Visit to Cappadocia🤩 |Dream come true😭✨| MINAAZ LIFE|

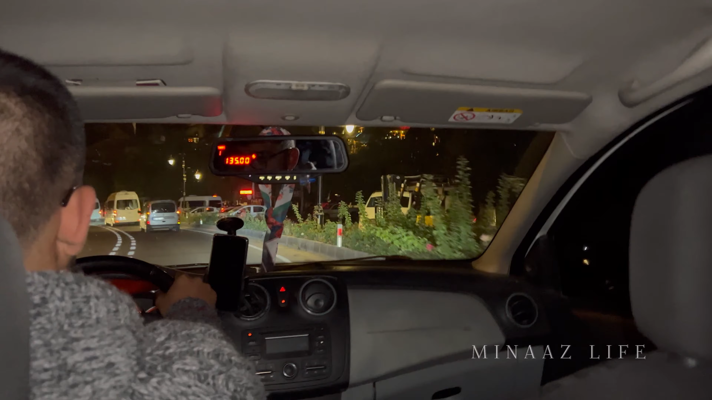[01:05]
सुबह के 5:30 हो रहे हैं और टैक्सी हमारी टाइम से आ गई थी, हम लोग अब निकल पड़े हैं.